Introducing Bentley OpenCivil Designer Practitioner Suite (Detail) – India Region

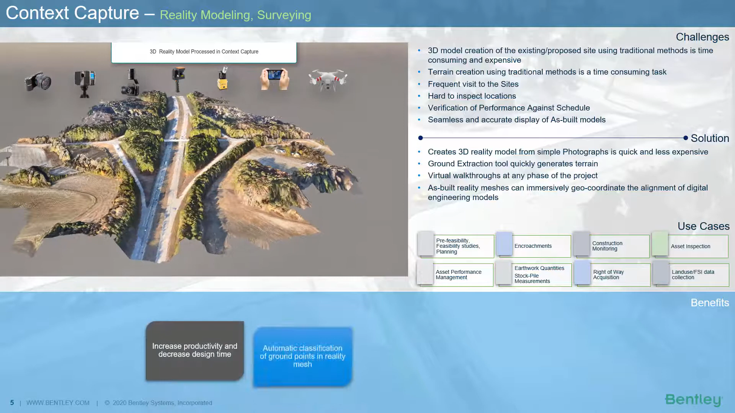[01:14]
Today's time demands a quick delivery of the project. The traditional methods of surveying are not helping and are expensive as well as time consuming. Drone surveys, LiDAR surveys are a preferred method these days and are quickly catching up the market. Bentley's Context Capture is a software that generates existing terrain information and 3D reality models from simple photographs and or laser scans very quickly,
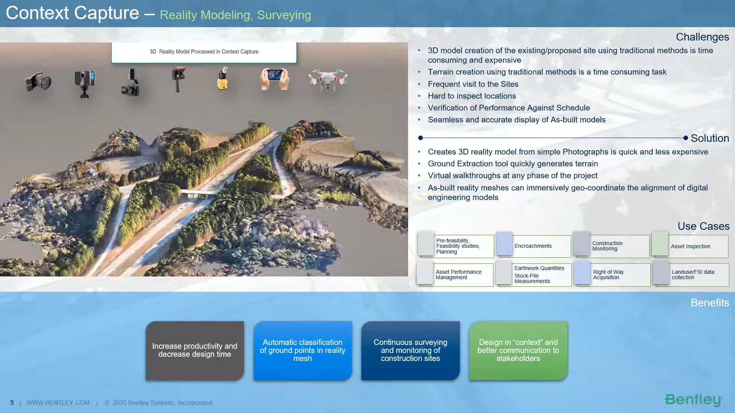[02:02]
long and elevations and offers true measurement for distance, areas, volumes and can provide virtual walkthroughs with reality in context. These 3D reality models can be used for planning, encroachments, right of way acquisition, construction monitoring, etc.
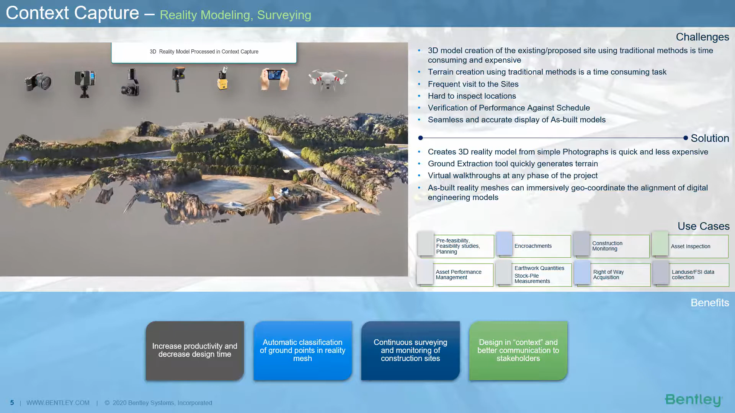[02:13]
During the pre-feasibility and feasibility studies,
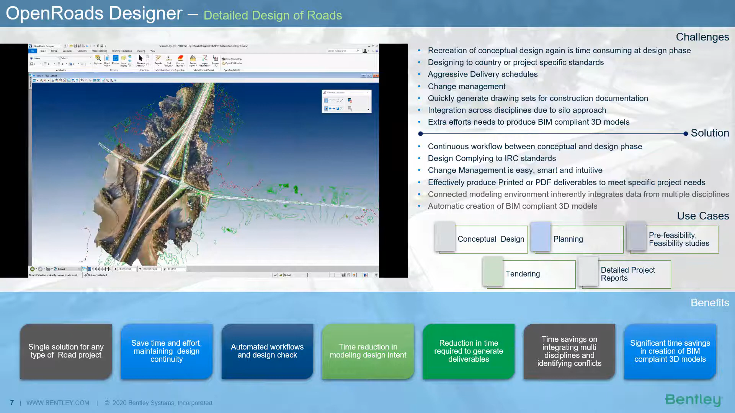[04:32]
attach the 3D reality model that was created in context capture. So, you can see the interoperability between context capture, concept station and OpenRoads Designer.